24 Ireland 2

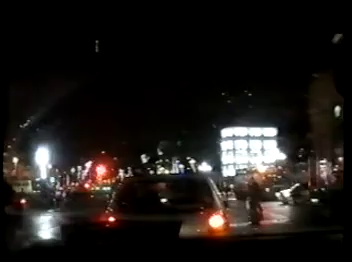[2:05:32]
There's your spire there now again. Mm-hmm. And this is the river here I was telling you about, the River Liffey. Mm-hmm. And it goes into Dublin Bay. Mm-hmm. And north Dublin, mm-hmm, that side. South, mm-hmm, Dublin, this side. Right. What you call west and east Dublin? Nah, in Dublin is only just north and south. Mm.